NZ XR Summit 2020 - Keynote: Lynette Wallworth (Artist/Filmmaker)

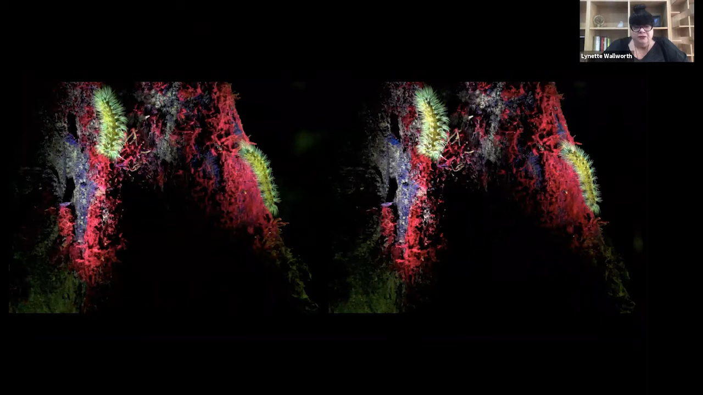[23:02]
From that perspective, we were able to use the head tracking of the Vive Pro in order to be able to impact where the viewer looks, so we could change these points, these data points of the forest in order to have them respond to the viewer's gaze and have that forest do exactly as the Yawa Nawa suggested it should, to respond to where we viewed. I took a scientist with me who I've worked with for many years, the same one who worked on the coral project Mark mentioned,
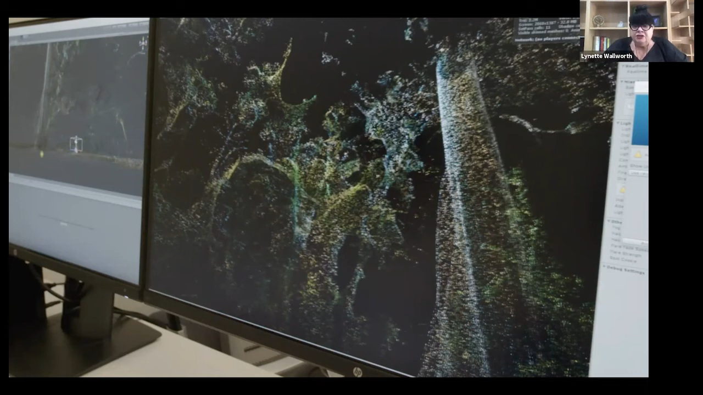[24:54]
So this is the decimation of the LIDAR content in order that we could use, that we could kind of give this vision sensibility to it.